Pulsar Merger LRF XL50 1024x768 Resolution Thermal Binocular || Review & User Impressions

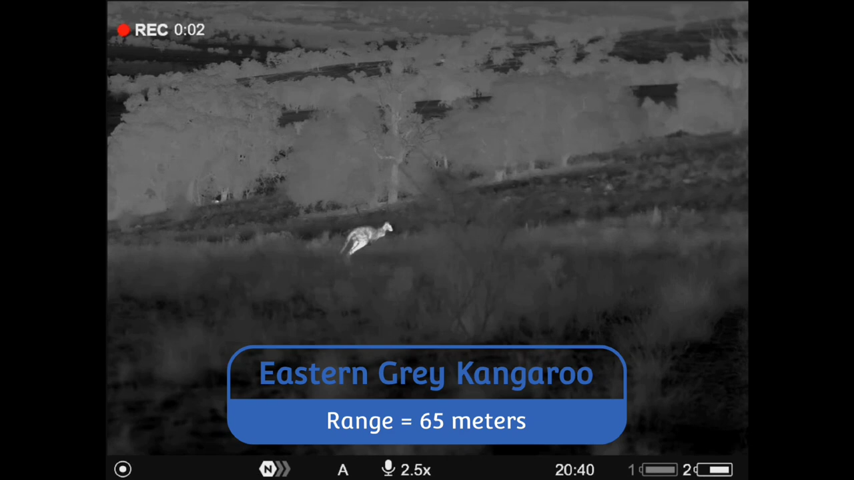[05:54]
And the XP50 is a solid 10 hour unit,
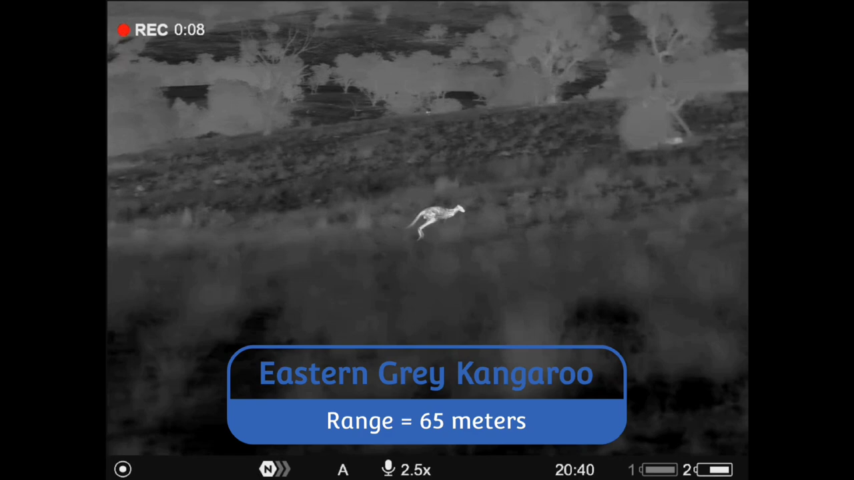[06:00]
just something to note and you might need more than one spare for the XL50 to run all night, especially if it's really cold. The LRF, this barrel here, I find it excellent and it's certainly something that I've found myself used to now in my thermal scanner.
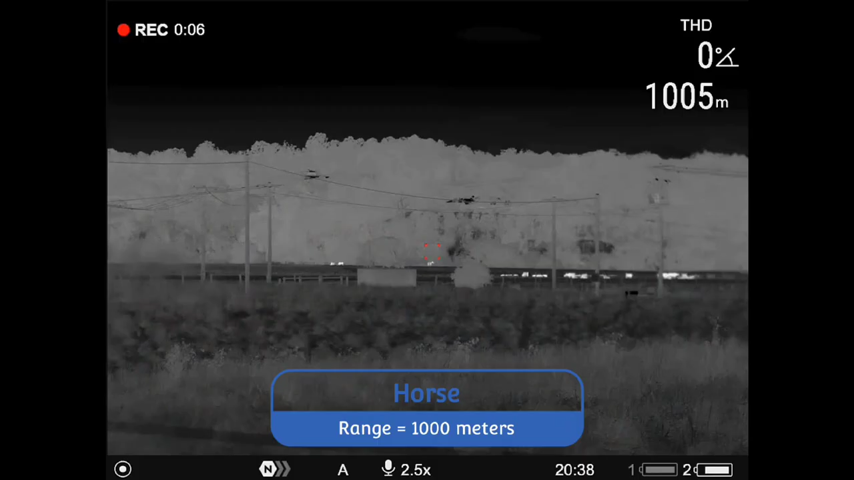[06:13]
An LRF isn't just about knowing the range to fire accurately. I've found it makes me a more efficient night stalker, knowing the target distance. It allows me to move quickly or slowly when stalking animals at night.
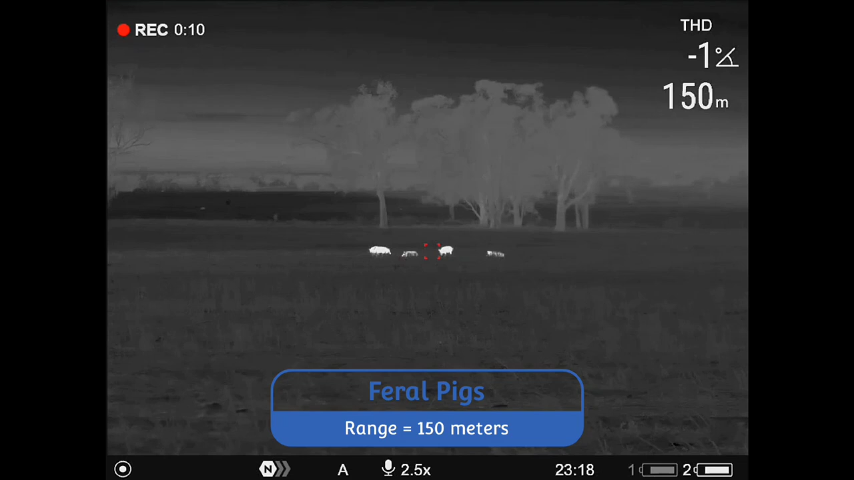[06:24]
If I'm walking in on pigs which are 400 plus metres away, I can move quickly without being too fussed about noise at all.
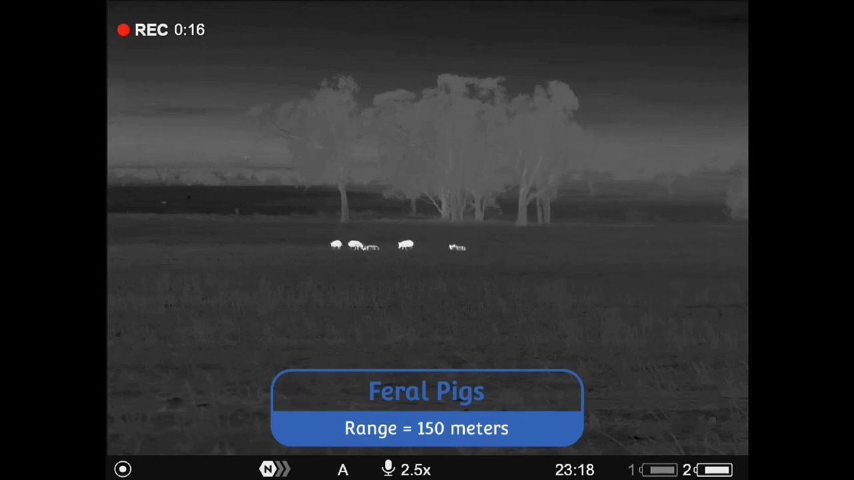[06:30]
Or, it might be rabbits at sub 100 metres and I know to slow down and be more silent.
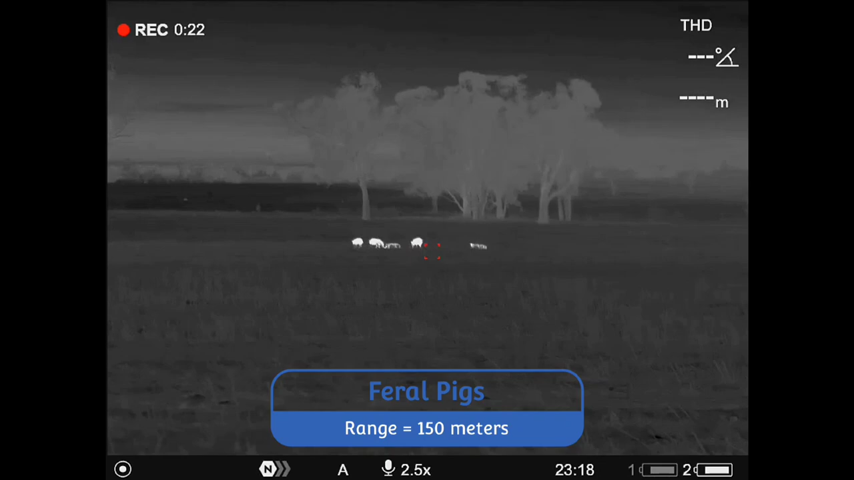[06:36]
Image. Everyone wants to know about the image. In short, I find it phenomenal at this resolution.
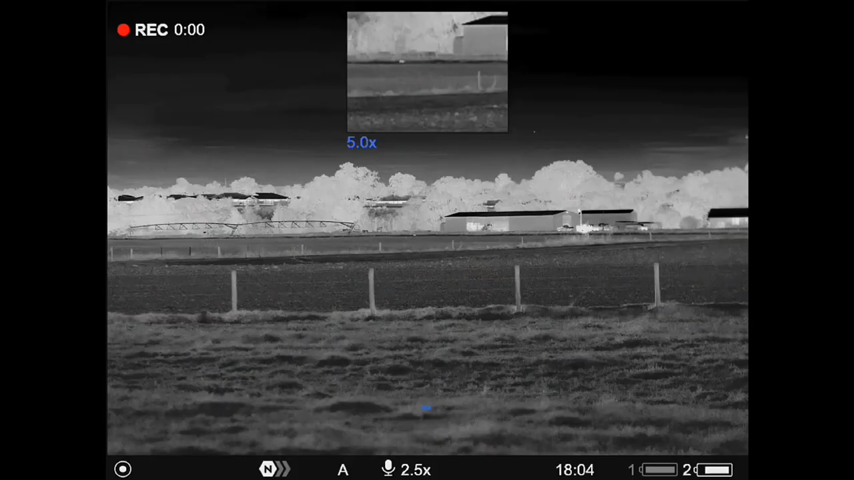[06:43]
The XP50 is an amazing thermal scanner as I have repeatedly stated, but the XL50 is another level again. I've used the XL50s to ID a fox at just over 800 metres as it moved around in the open.
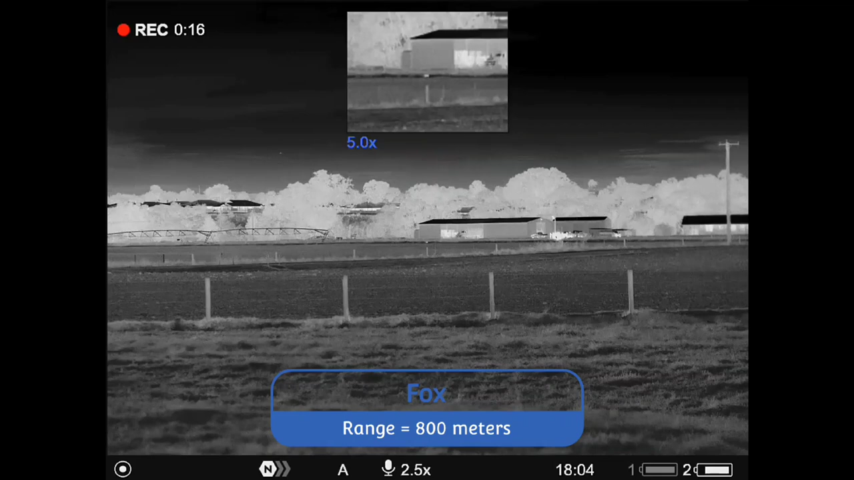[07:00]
That's ID, not just oh there's a hot blob out there in the paddock. For anyone that's used thermal, that's damned impressive. I did have the XP50s in the car that night and even knowing where to look,
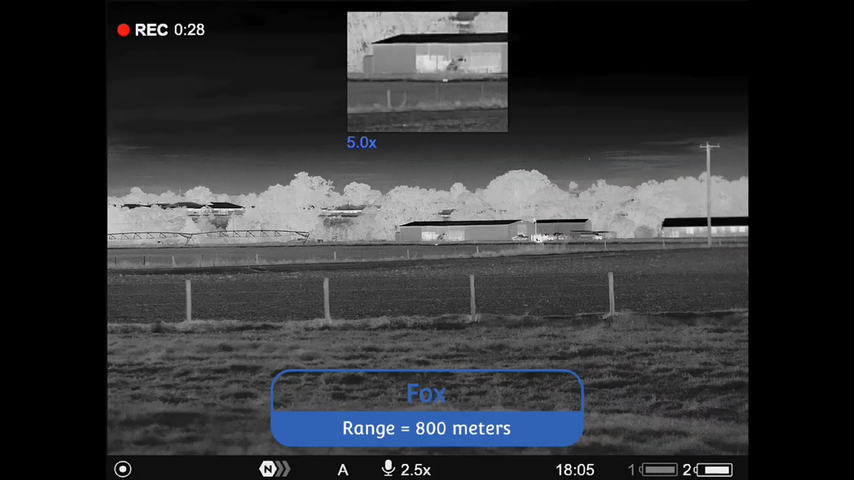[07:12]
there's no way I was getting anything like ID at that range with a 640 resolution thermal. If I'm honest, it was probably that single event that did push me to want to buy the XL50s. I was that impressed.
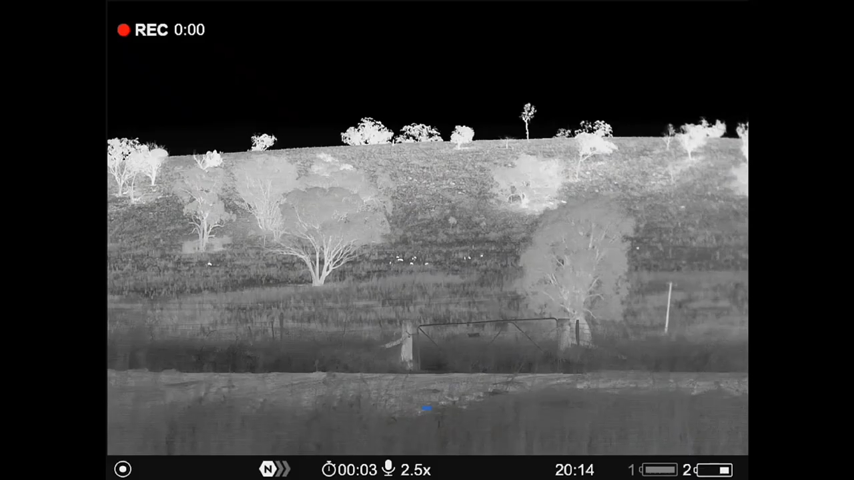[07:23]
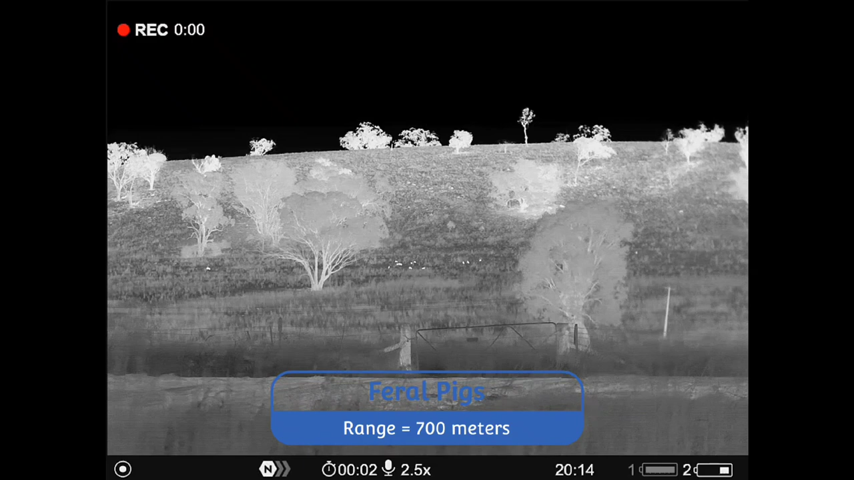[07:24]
I've viewed fallow deer and pigs amongst livestock at 500 to 800 metres and been easily able to pick ID on the target species.
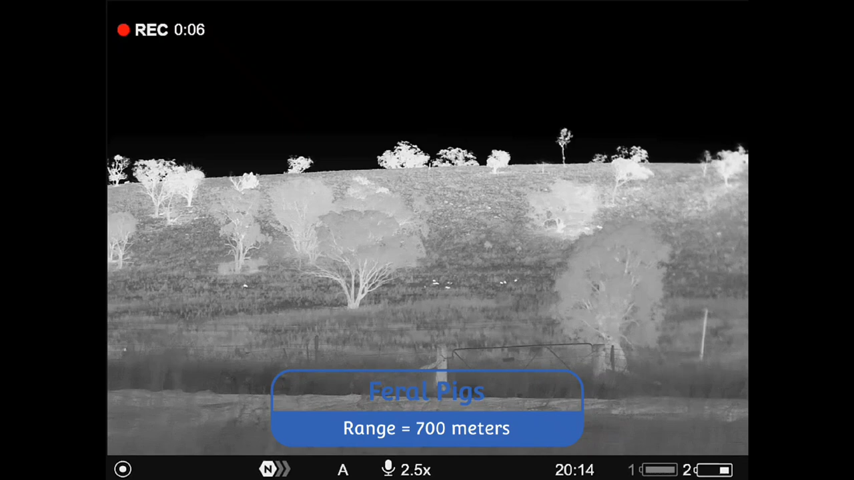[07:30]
Rabbits I can ID at around 250 to 300 metres, which again is impressive as they're not large and reasonably insulated.
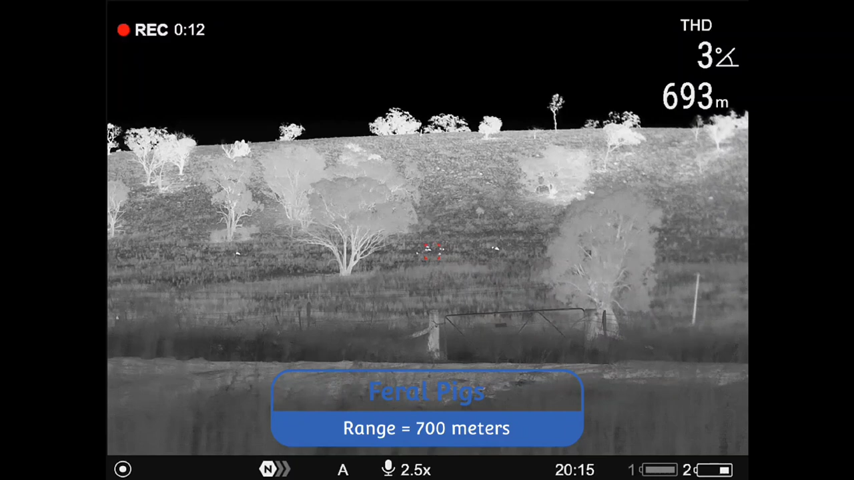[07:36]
In the conditions I've been working in,
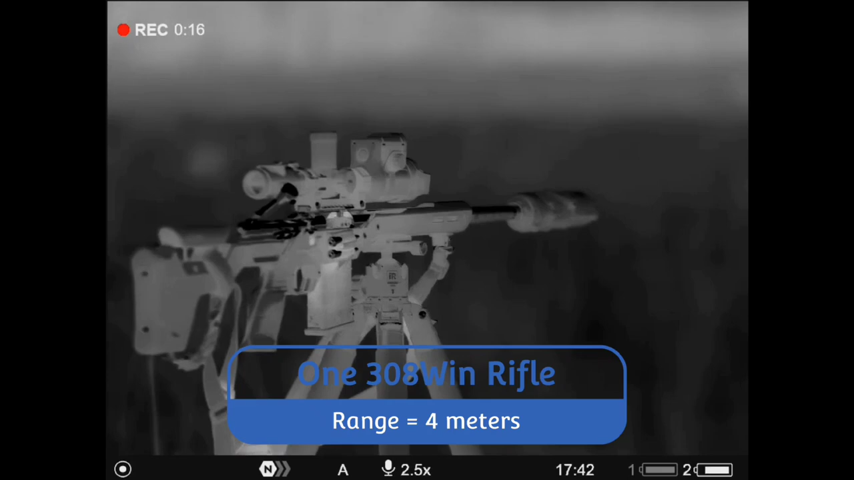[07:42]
I haven't noticed a massive difference between the very sensitive sub 25 mK sensor in the XP50s versus the sub 40 mK sensor,
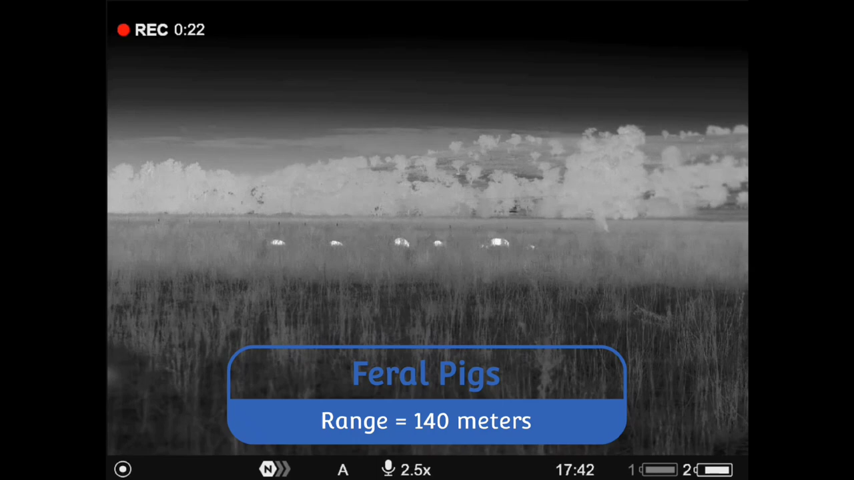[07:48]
which the XL50 is.
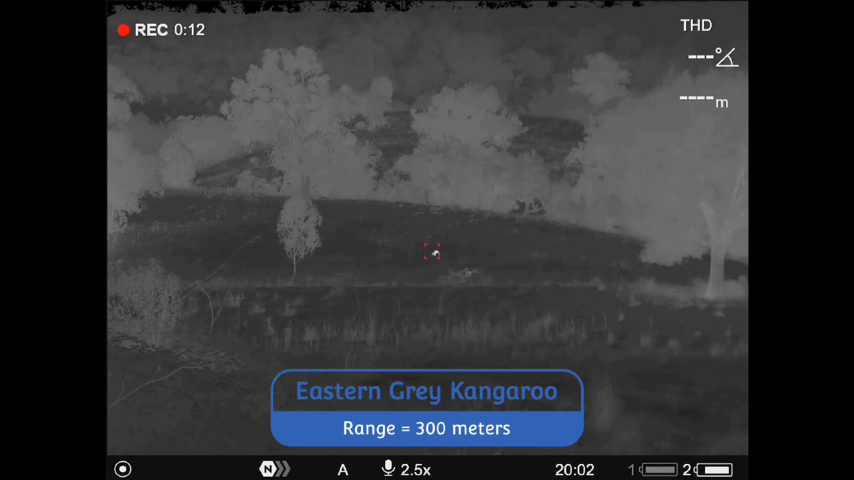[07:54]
Yes, the terrain does pop a bit more with the XP50s, but I'll take the still excellent overall view of the XL50
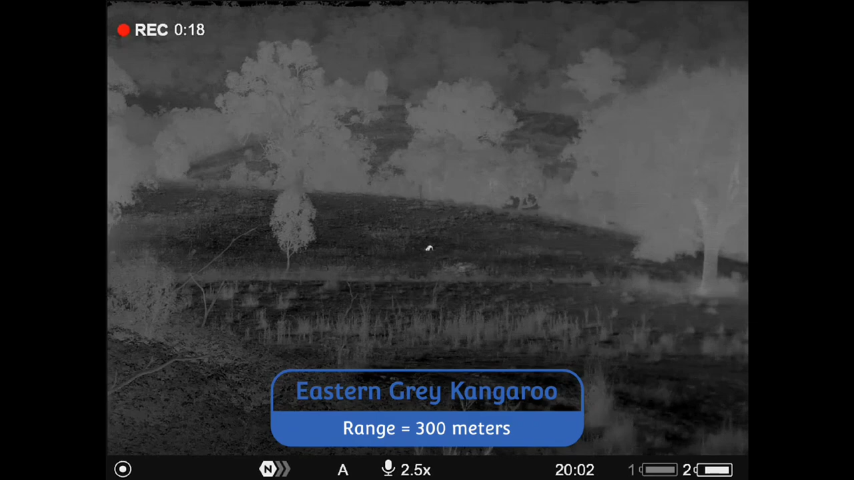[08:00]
plus an improved target animal image any day of the week. Digital magnification, I find that one interesting from my perspective.